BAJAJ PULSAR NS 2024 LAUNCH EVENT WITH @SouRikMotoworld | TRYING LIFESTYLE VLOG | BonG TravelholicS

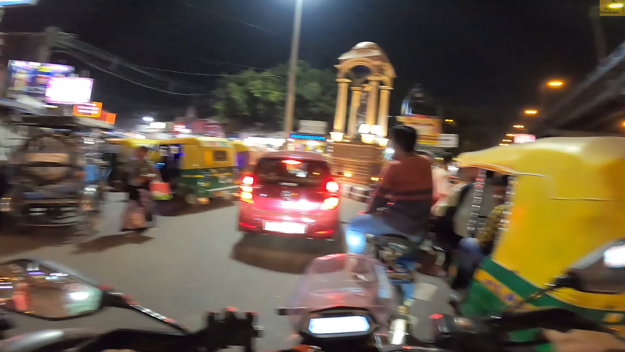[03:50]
এই নেতাজির মূর্তি, এখান থেকে ডিভাইন আইজ গুগল ম্যাপসে মারবে দেশবন্ধু নগর, ওটাই হলো রাজীব পাইনের অ্যাড্রেস। যারা যারা মিট করতে চাও আগে চলে যাও, থ্যাংক ইউ লেটার।